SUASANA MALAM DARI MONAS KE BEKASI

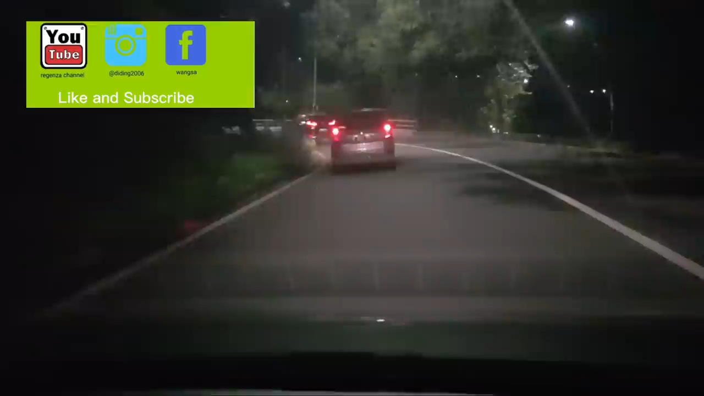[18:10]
Mereka juga mencari nafkah atau pulang kerja, atau mungkin grab, abang-abang grab, semangat ya. Ini area ganjil genap. Jadi jika Anda lewat sini harus menyesuaikan tanggalnya dengan plat nomor kendaraan Anda. Saya ingatkan lagi, ini adalah sudah masuk ke area dari Panjaitan ya.
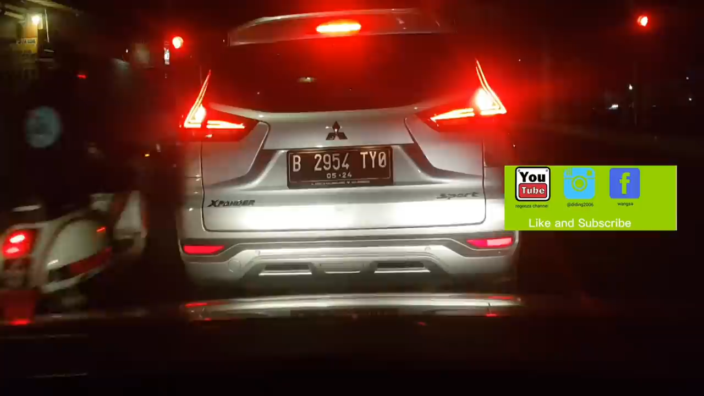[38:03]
Cepat 38 menit 09 sampai lampu merah. Sebelah kiri ini ada rumah makan yang sangat ramai, yaitu rumah makan pecel ayam Ibu Gendut.
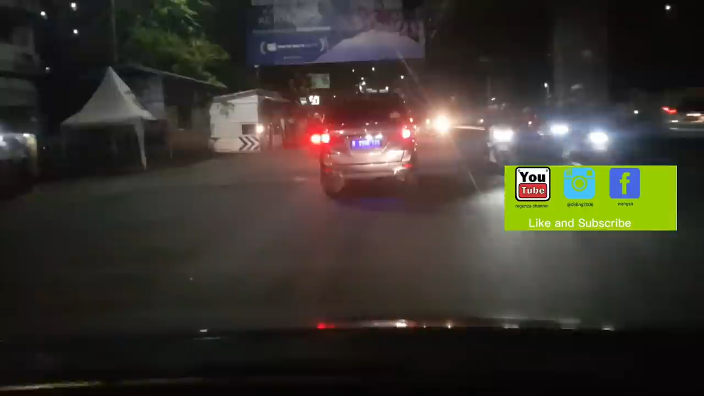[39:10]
Sebelah kanan kita arah Jati Bening di atas tol, apa tuh, tol Becakayu, tol Pantai Becakayu, pokoknya tol Jagorawi, lupa-lupa gimana gitu. Oke, kita masih posisi berada di Jalan Raya Kalimalang, tempatnya di daerah Caman. Ini Caman ya, ada bank, jika Anda mau ngambil uang itu ada ATM BNI,